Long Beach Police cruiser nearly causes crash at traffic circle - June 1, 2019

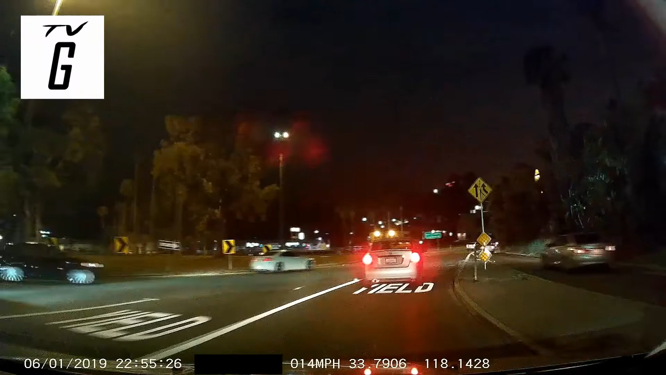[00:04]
Why'd he do that like that? Wow. He did not have to do that. He could have made somebody get in an accident. I just got that all on dash cam too.